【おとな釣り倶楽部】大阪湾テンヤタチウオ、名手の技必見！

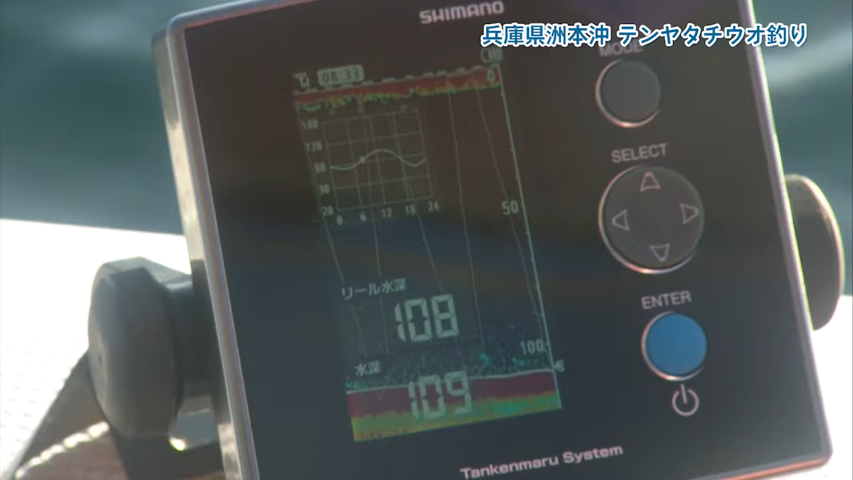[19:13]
今20mぐらいまで上げましたけれどうん底付近から10mぐらいまで大体赤部が集中するはい